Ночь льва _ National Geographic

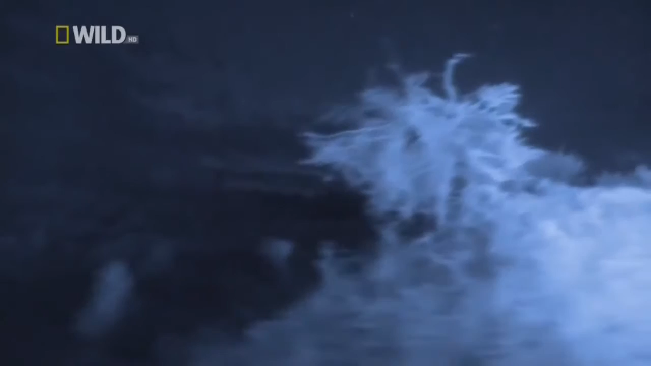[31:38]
Ночь – время различной деятельности львов, не только охоты.
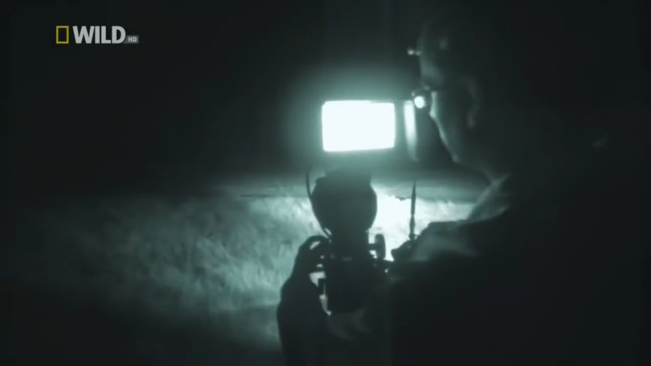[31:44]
Звездные и тепловые камеры позволяют заснять важный момент в жизни этого молодняка – переход во взрослую жизнь.
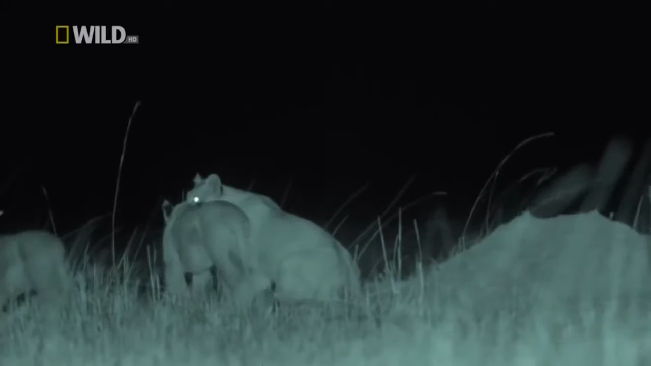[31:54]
На сцене появляются новые беззащитные львята, и семейные приоритеты меняются. Хулиганы скоро испытают настоящий шок. Сегодня отсутствие луны надоумило глупых янцов напасть на группу крупных самцов-буйволов. Обычно это табу. Они рискуют оказаться на рогах и под копытами.
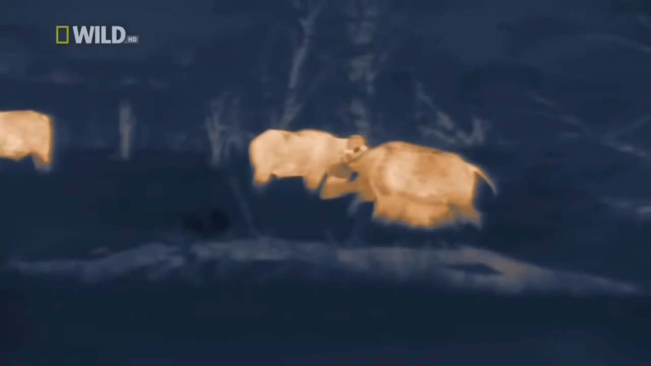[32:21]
На их стороне лишь одно преимущество – невидимость. Хотя без своих родителей им не хватит силы завалить одного из этих буйволов самостоятельно. Но сегодня на повестке дня не убийство буйвола. Прайд больше не собирается терпеть, чтобы эти нерасторопные молодчики распугивали всю добычу.
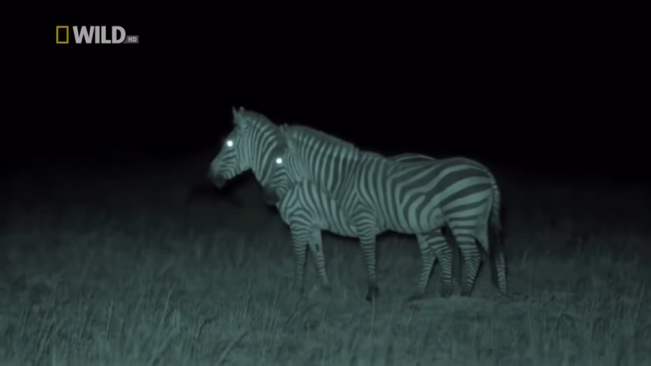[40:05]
Сейчас на равнинах темно как никогда. Одна двухсотмиллионная дневной освещенности.
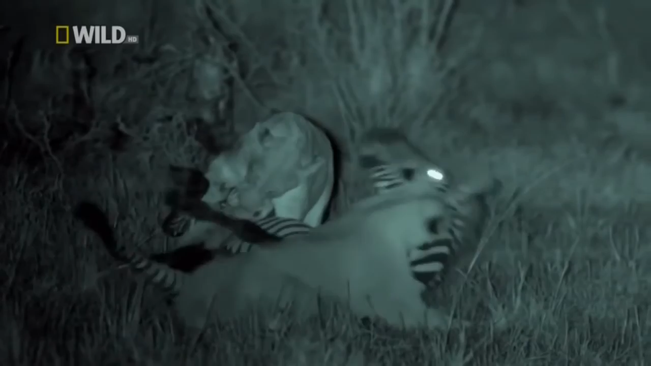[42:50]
А вдвоем они прикончат его в два присеста.
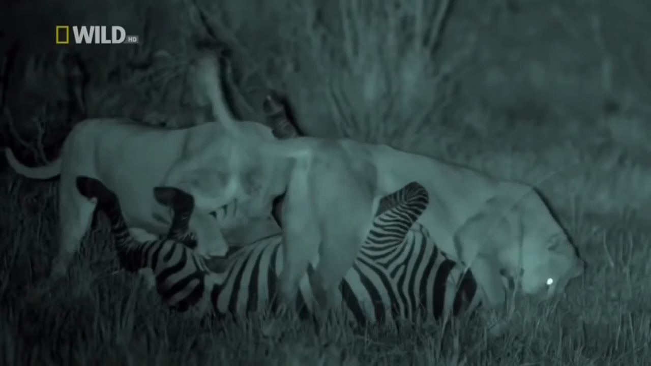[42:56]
Невероятно, но термовидеокамера фиксирует яркую опухшую переднюю ногу этой хромой зебры.
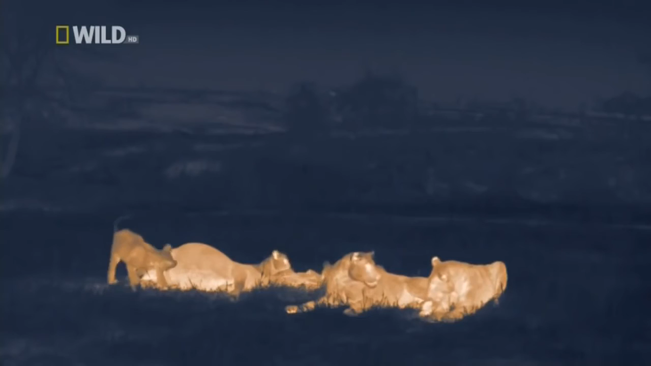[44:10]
Они активные эксперты по обитателям дикой природы, особенно по тем, которых можно съесть.
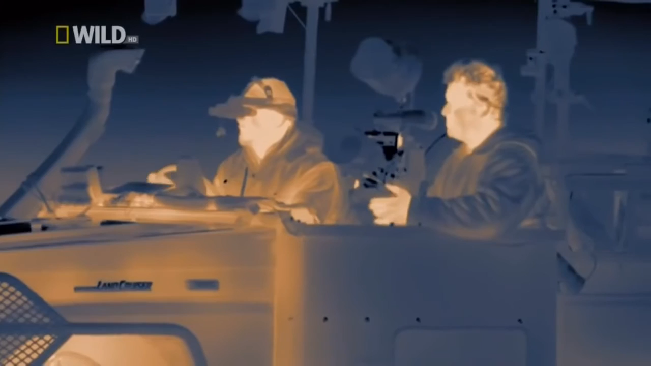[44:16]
В первый раз, совсем без помощи видимого света, мы смогли наблюдать, как львы пользуются всеми органами чувств для обращения покрова ночи себе на пользу.
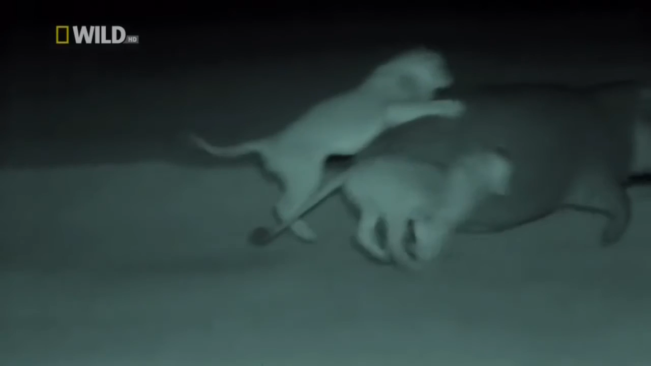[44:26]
мы сняли, как они передают искусство охоты в темноте от одного поколения к другому и убедились,